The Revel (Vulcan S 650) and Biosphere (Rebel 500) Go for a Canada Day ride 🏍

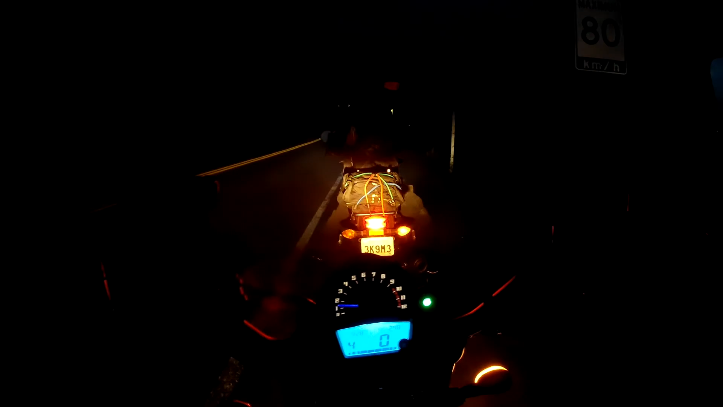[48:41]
raining. What's that? It's not raining, it's bugs. I thought it was rain. No, my windshield's full of bugs.